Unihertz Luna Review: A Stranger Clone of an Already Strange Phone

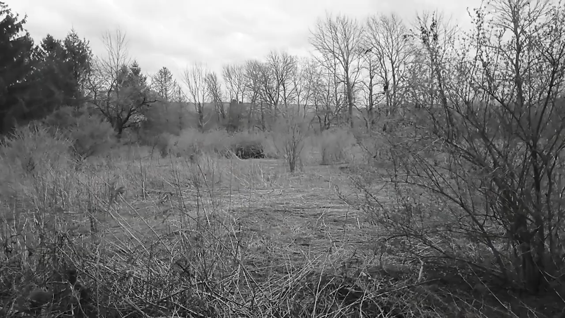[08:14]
It just makes everything look cool and inverted and kind of like an old heavy metal music video. Which I like.